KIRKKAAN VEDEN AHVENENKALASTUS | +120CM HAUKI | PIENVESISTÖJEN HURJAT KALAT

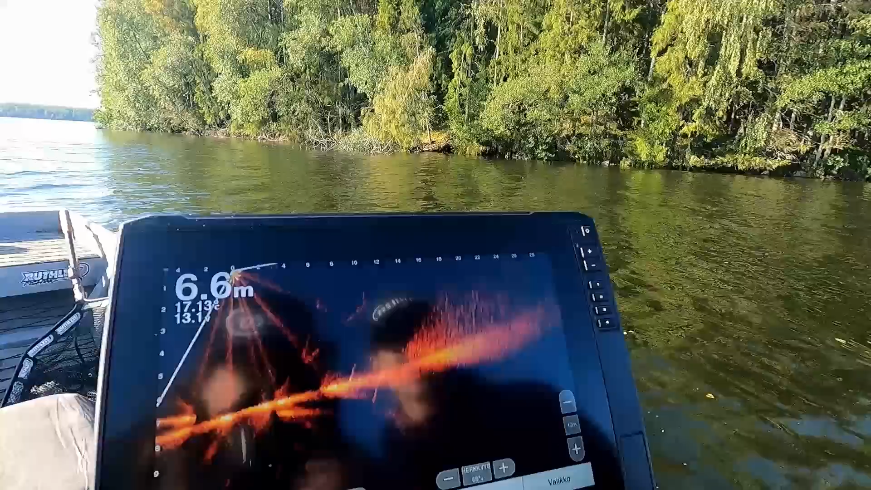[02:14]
On screen: depth 6.6 m
Näytäs vähän. Siinä on pieni tahven parmaa säässä, siellä on syötti.
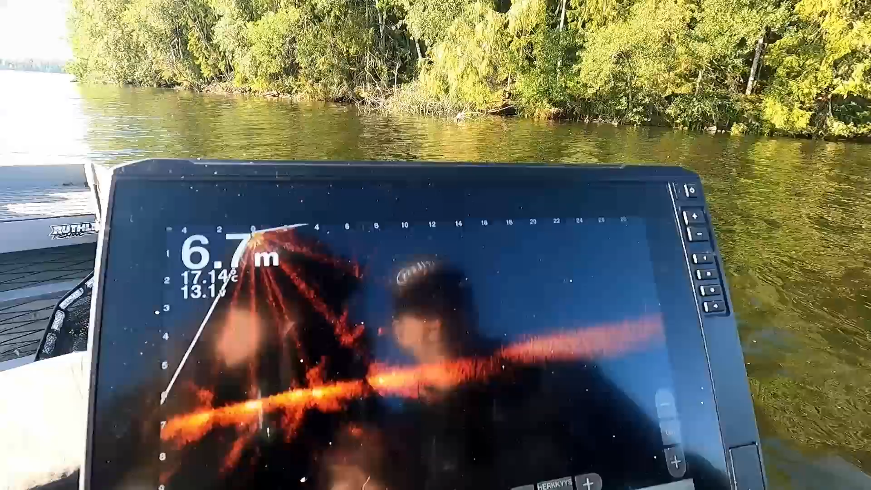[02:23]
On screen: depth 6.7 m
Joo, siinä on pientä petoa ainakin. Taaren reunassa, aika jyrkkä penkka, tossa on vielä 6 metriä meidän veneen alla vettä.
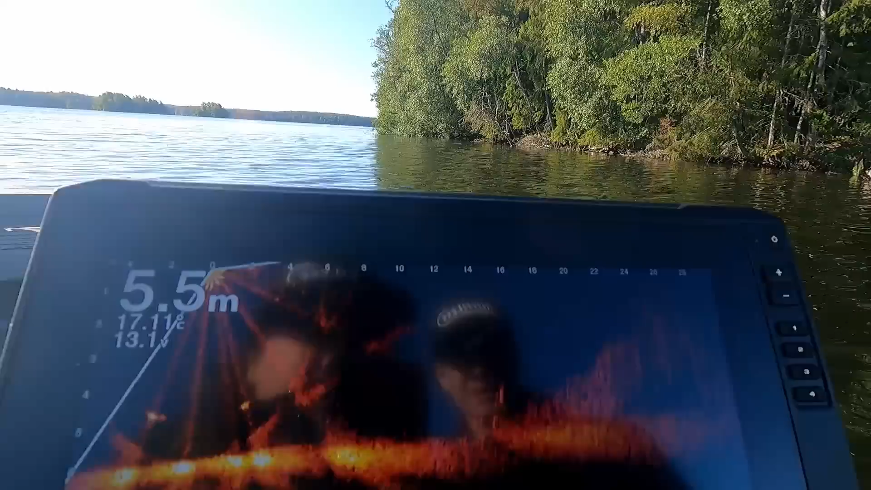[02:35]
On screen: depth 5.5 m
Kato siellä pari. Tuolla on lisää, kato tuo parta sieltä ensin. Kato vaan.
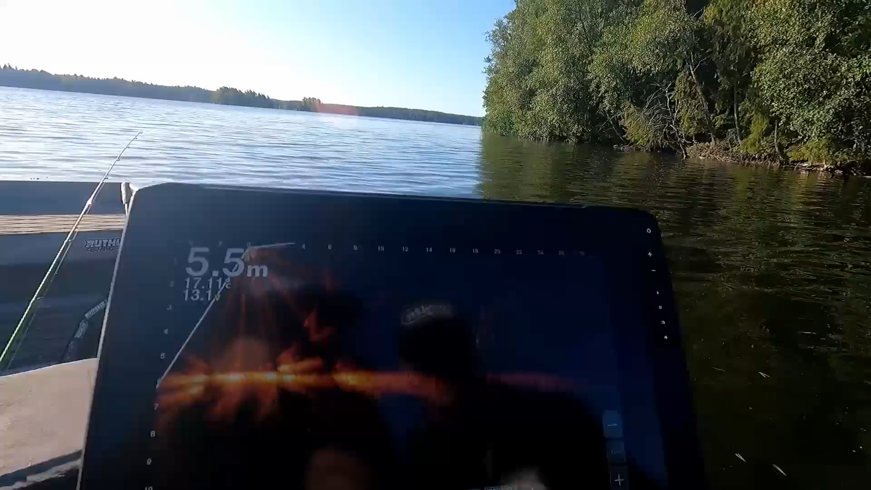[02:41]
On screen: depth 5.5 m
Tossakin näkyy, katsotaan saada näkymään, mutta tuolla parven seassa, niin äsken näkyy kalaa.
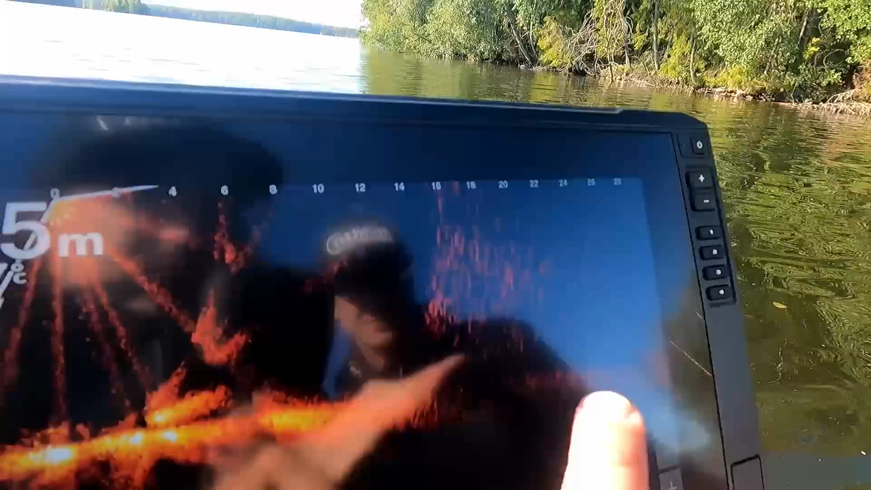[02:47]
Tuolla reijäs.
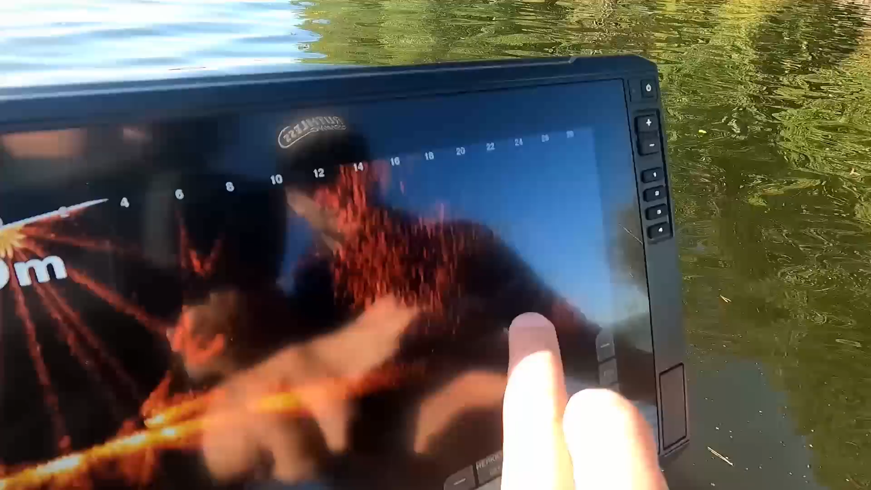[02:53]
Tuossa on reikä, niin siellä tietää, että siellä on ahven jaa. Joo, siellä näkyy. Siellä on ahven jaakaamassa sitä.
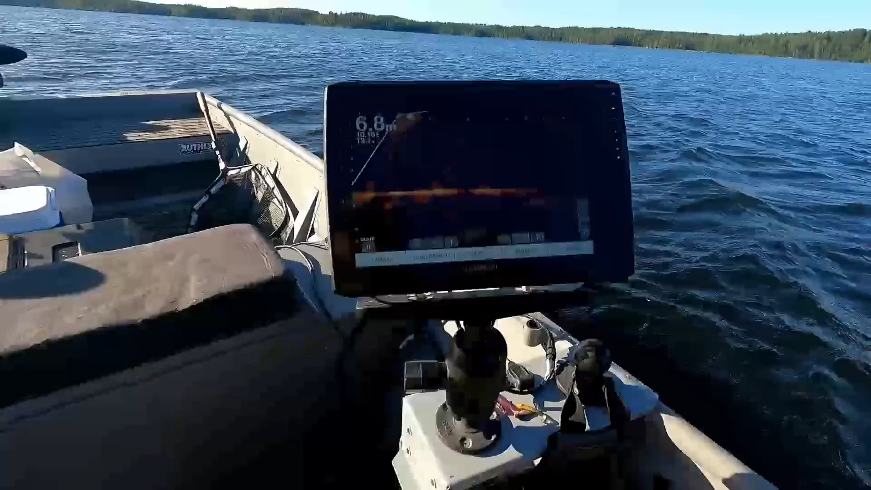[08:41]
On screen: depth 6.8 m
Liven ruudussa näkyy heti tota äsken.
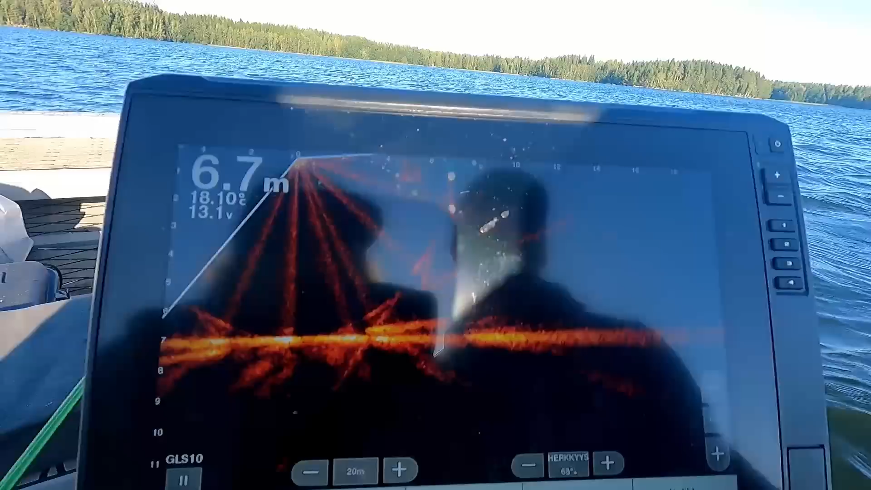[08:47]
On screen: depth 6.7 m
Pari pökälettä tuolla.
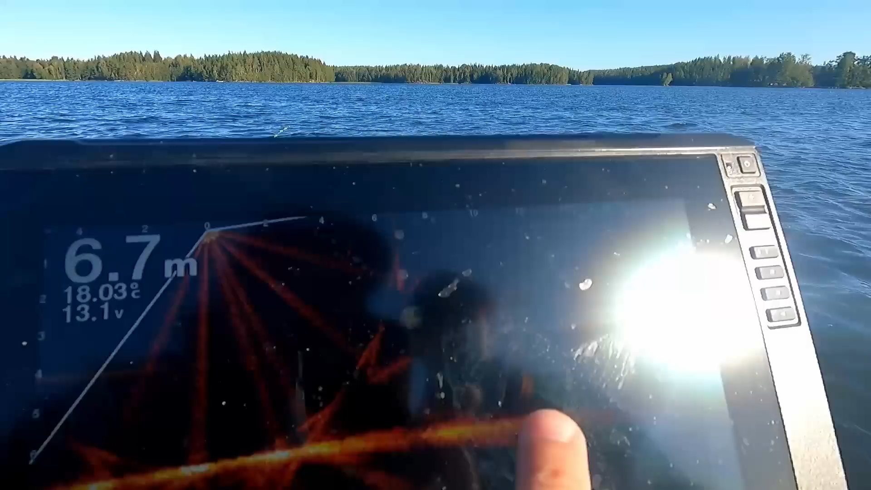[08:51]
On screen: depth 6.7 m
Tuolla näkyy noin kaksi. Aurinko häikii vaan. Iso ahveni. Katotaan tota.
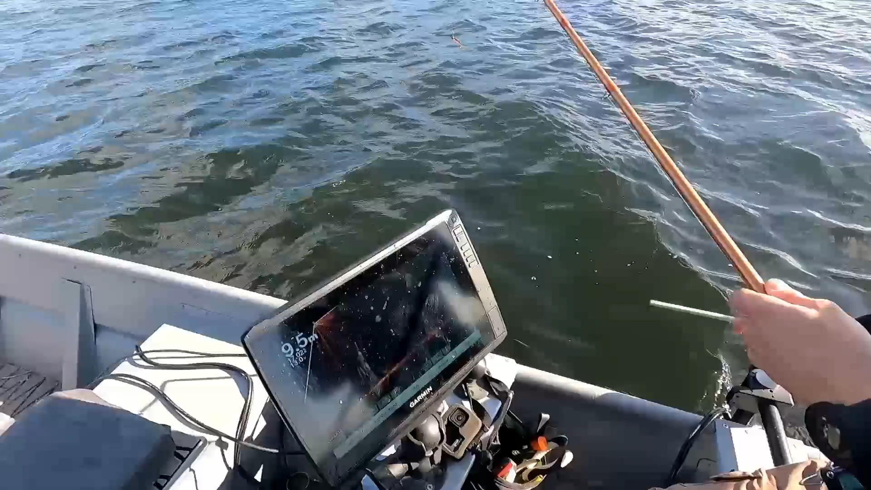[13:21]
Niitä joutuu vaan ronkkiin tuolta luotaimen avulla. Ei oo oikein mitään muuta mahdollisuutta. Sitten ne on tommosessa aika pienissä yksittäisissä parvissa, mitkä pyörii tää syöttikala ympärillä. Jätäkö jumputtaa? Et tapaakaan jumputus päälle. Ai! Oh, se on iso. Oi. Oi, nätti. Oi. Nätti.